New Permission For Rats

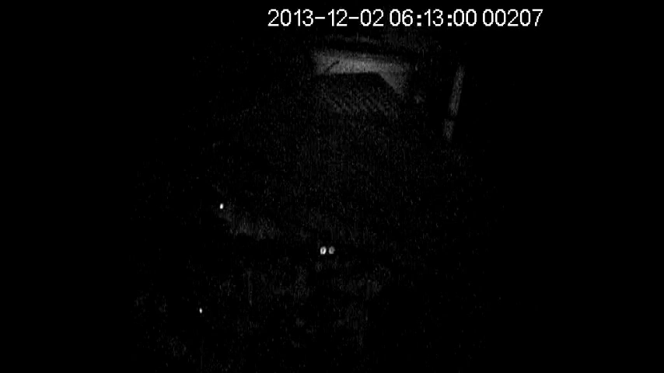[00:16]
down at where I'm going to be shooting tonight, and this is what I'm greeted with.
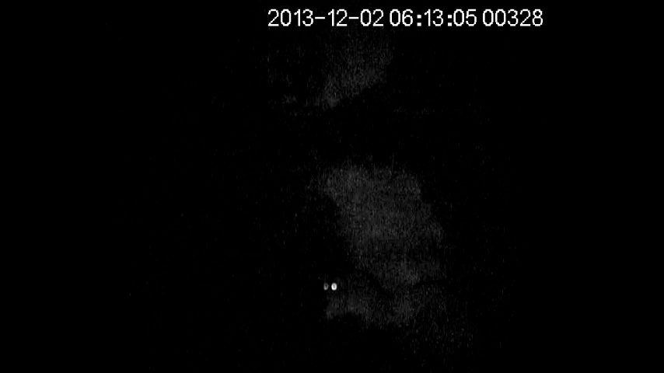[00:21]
So, Crosshairs Vermin Control should be in for a good night tonight.
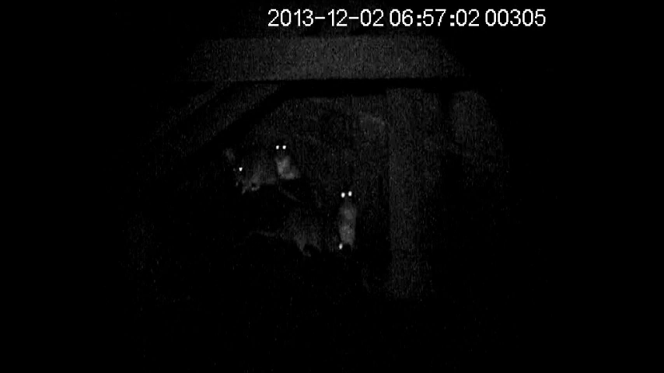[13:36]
Looks like these are queuing up for a bit.